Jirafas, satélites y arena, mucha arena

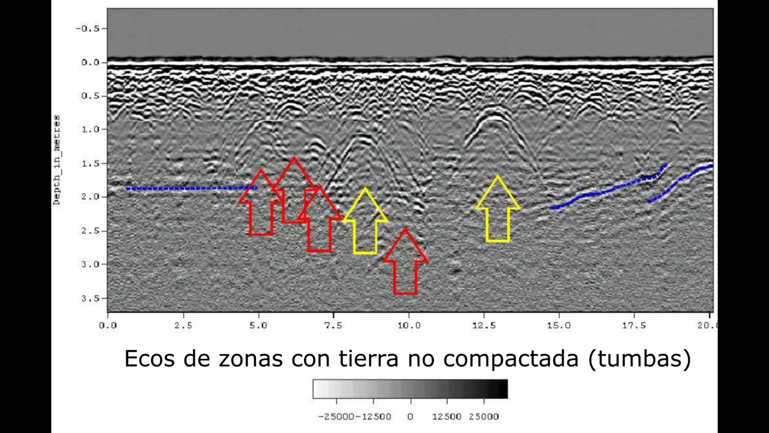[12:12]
Es el georadar. El georadar es un aparato que emite ondas electromagnéticas en un rango entre 10 MHz y 2,6 GHz, es decir, las longitudes de ondas propias de radar.